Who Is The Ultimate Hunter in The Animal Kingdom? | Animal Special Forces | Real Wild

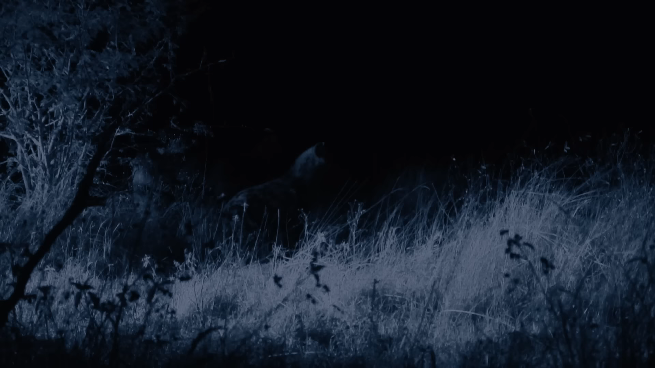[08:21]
The large herds of herbivores are especially vulnerable when the sharp-eyed hyenas stage their nighttime raids.
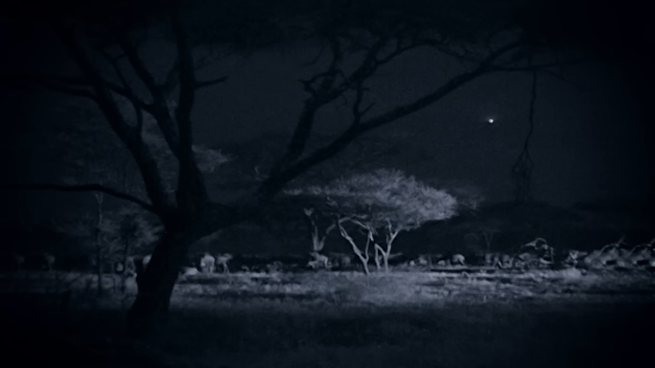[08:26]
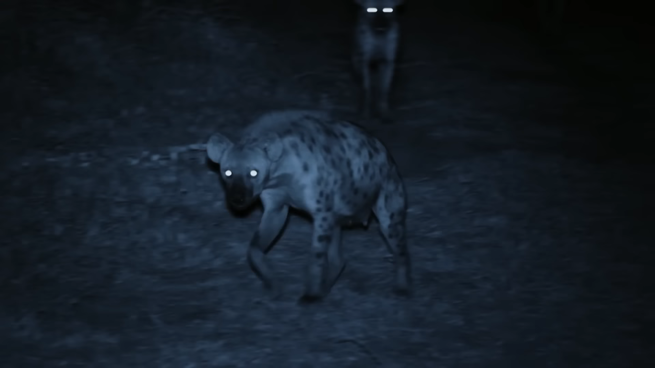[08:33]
On the hunt, spotted hyenas track their prey by sight, sound, and smell.
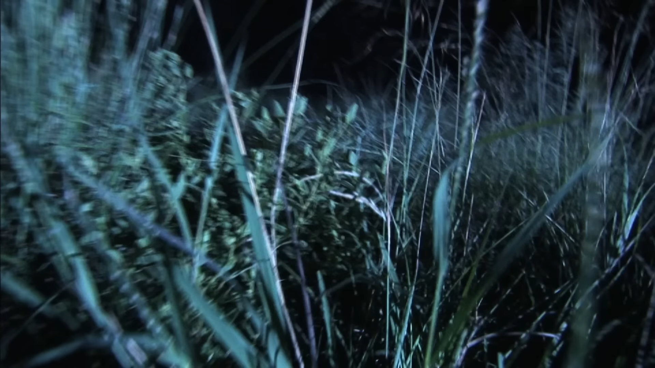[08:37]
Scent draws these special forces to the general area,
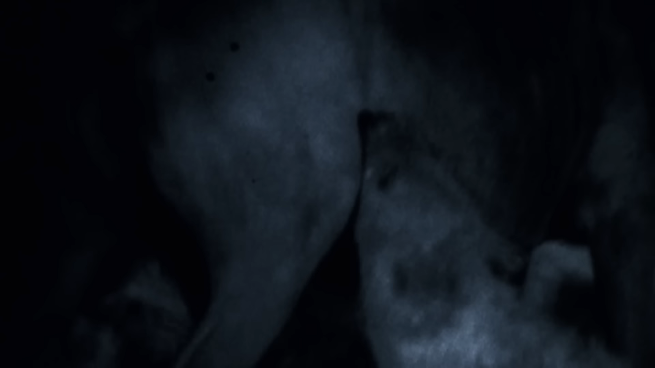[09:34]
They chase and torment their prey to the very end.
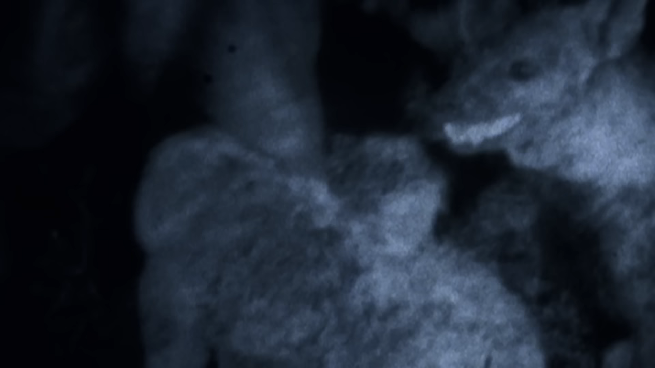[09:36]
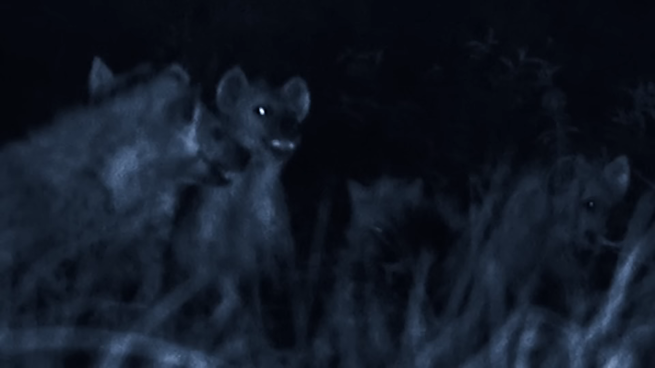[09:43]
The exhausted wildebeest finds herself surrounded and outnumbered by the predators.
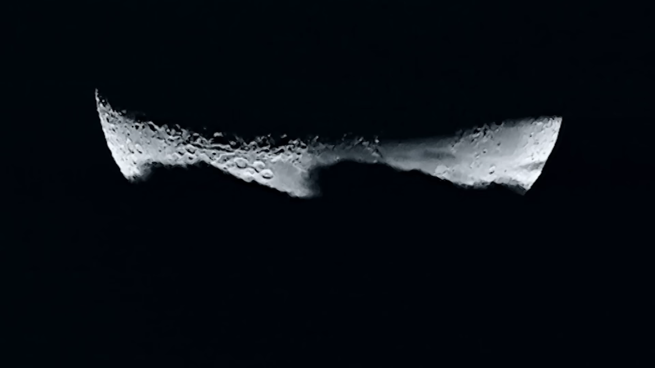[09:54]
Mission accomplished. Large prey is usually eaten on the spot, gobbled down before any competitors show up.
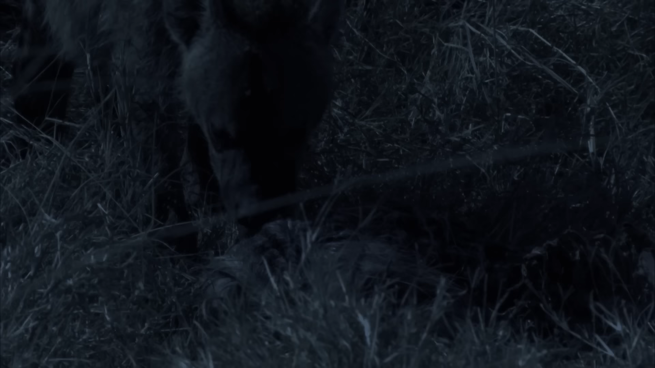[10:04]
But the hyenas' night vision optics aren't perfect. Sometimes, they give the game away. By reflecting and magnifying light, the tapetum lucidum sometimes shines back flashes in the dark, alerting the prey.
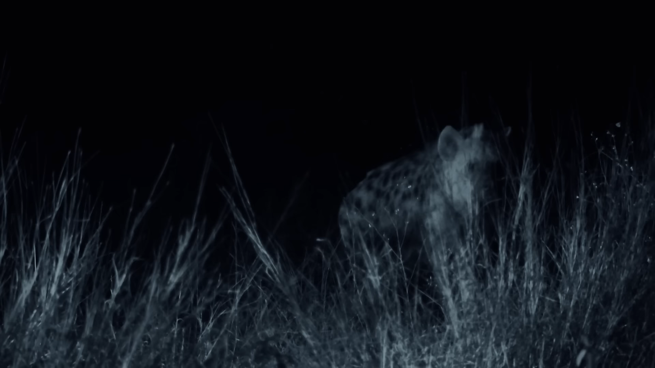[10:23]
Even so, by then, it's too late. Not all hyenas have the benefit of the clan. Some are outcasts, loners, forced to become thieves and scavengers.
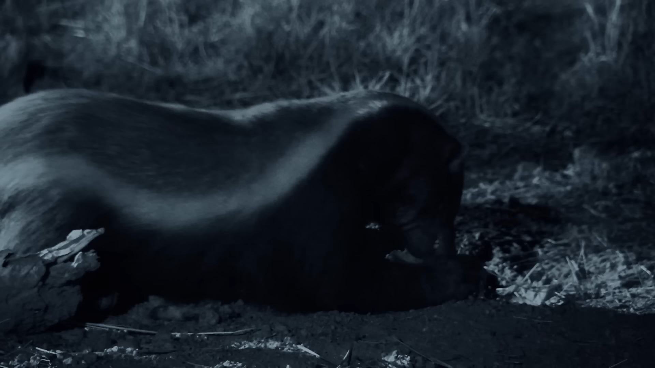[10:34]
Unable to hunt big game,
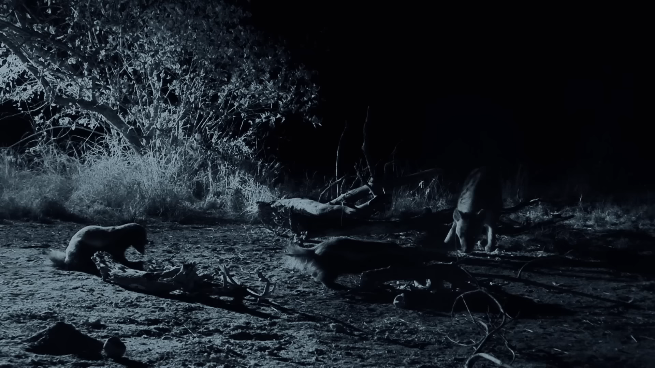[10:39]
he relies on his night vision to patrol for small prey or his sense of smell to find carrion. Tonight, he's crashing a honey badger dinner party.
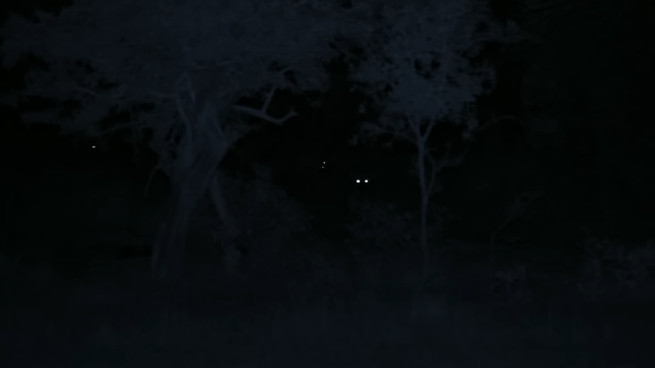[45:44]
Hyenas patrolling at packs never miss an opportunity and seldom lose sight of their target.